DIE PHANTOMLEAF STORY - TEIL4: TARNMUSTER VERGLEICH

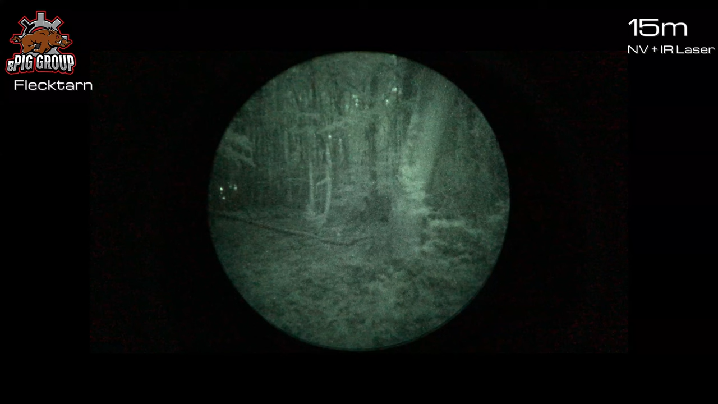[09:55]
Multicam Tropic unter dem Nachtsichtgerät, ohne IR auf heller. Erstaunlich ist, dass das Muster sehr dunkel wirkt, mit IR-Strahler aber viel zu hell ist. Flecktarn hingegen funktioniert gut, aber mit Infrarot erscheint es auch relativ hell.
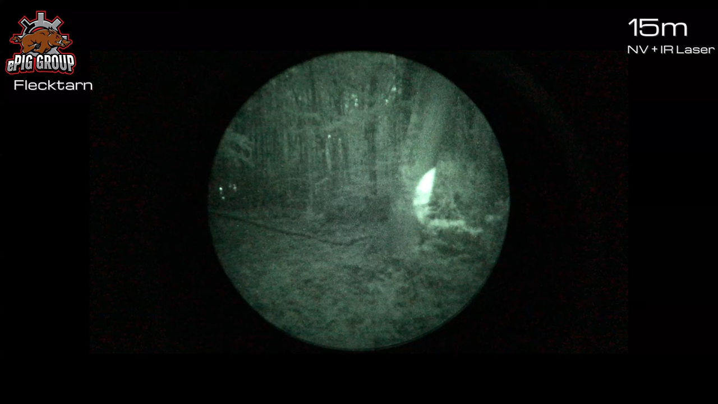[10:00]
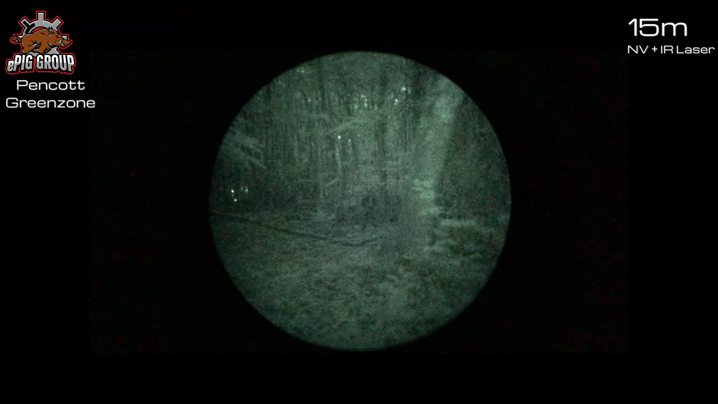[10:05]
Pencott Greenzone wirkt sehr dunkel. Mit dem IR-Strahler wird es besser, bricht aber wenig die Kontur.
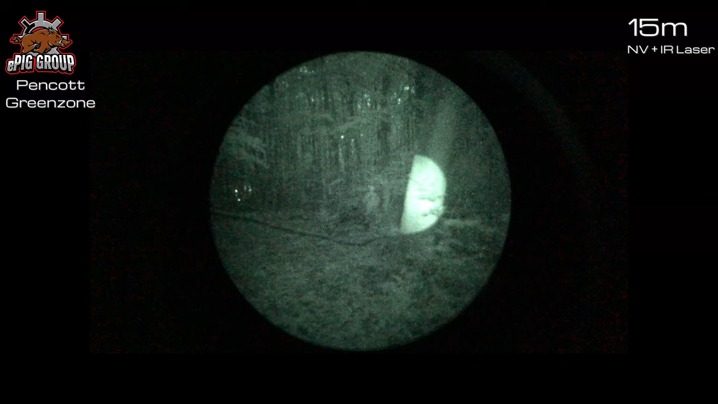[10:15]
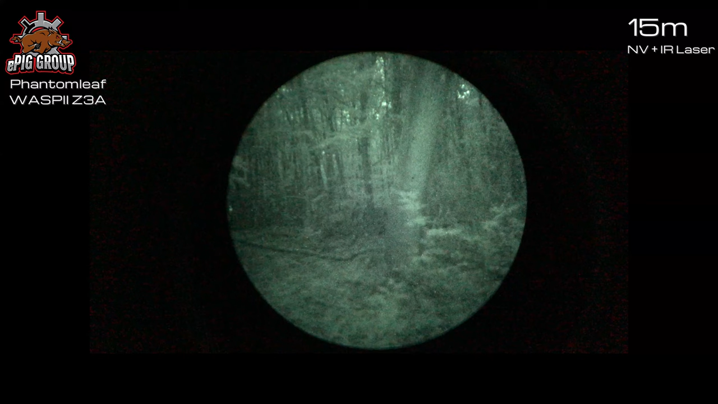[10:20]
Z3A ist sowohl ohne als auch mit IR-Strahler sehr effektiv.
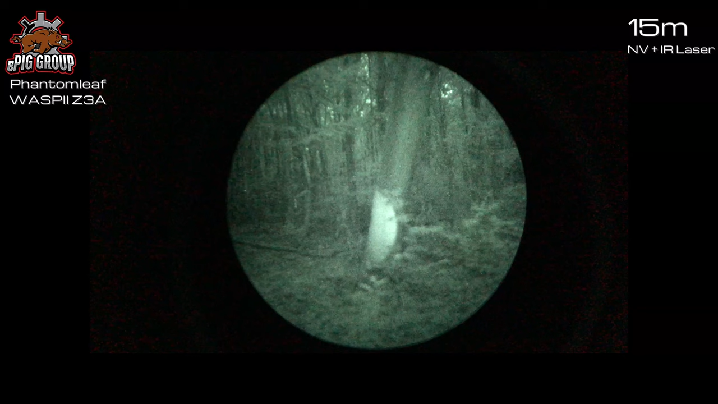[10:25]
Das Material reflektiert kaum, während das Muster die Silhouette bricht.
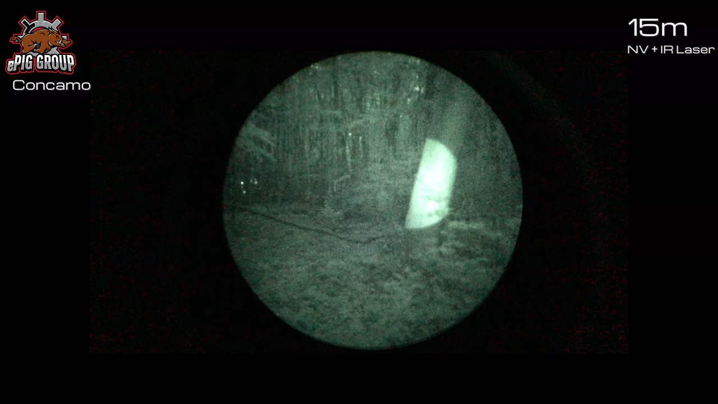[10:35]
ConCamo ist ohne Infrarot gut, aber unter dem Strahler ist das Muster zu homogen und löst deswegen die Kontur nicht auf. Atex Foliage Green hat uns hier überrascht.
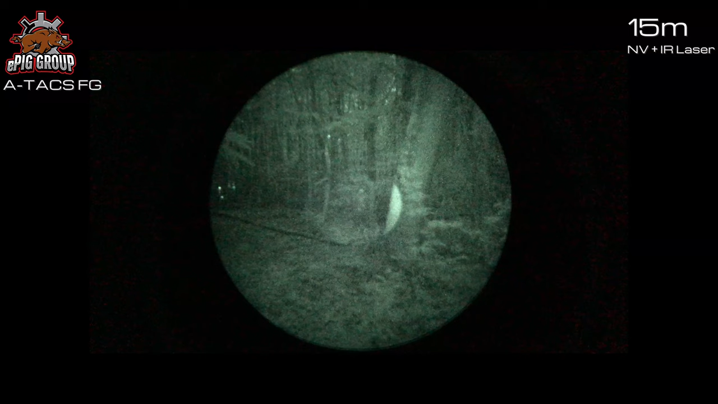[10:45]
Ohne Infrarot ist es sehr dunkel, aber mit dem Strahler verschmilzt es gut mit der Umgebung. Beim Multicam sieht man schön, dass verschiedene Hersteller unterschiedliche IR-Qualität nutzen.
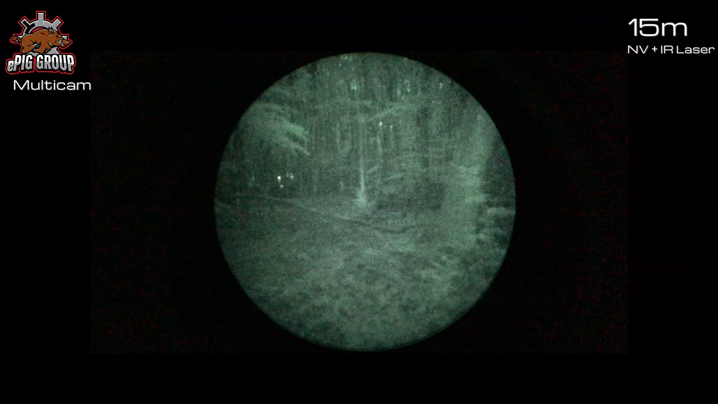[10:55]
Die Jacke reflektiert stark, die Hose dagegen kaum. Ohne IR-Strahler ist es schwer auszumachen.
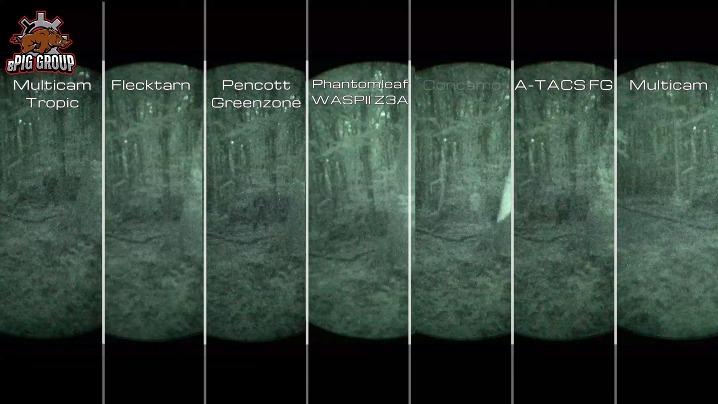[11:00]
Noch einmal der Vergleich, Seite an Seite, mit und ohne Infrarot.